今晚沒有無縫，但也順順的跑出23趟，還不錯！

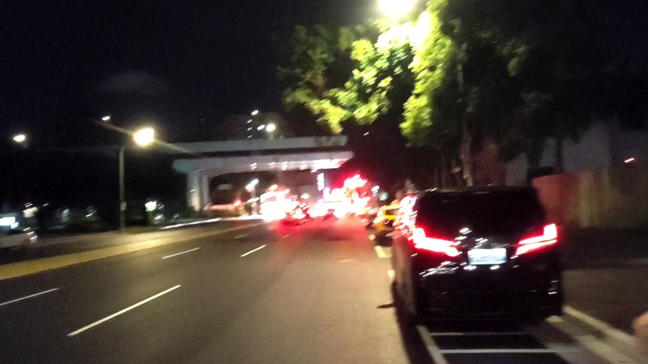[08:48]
各位朋友我現在在鄰深北路上面前面是市民大道那我目前是9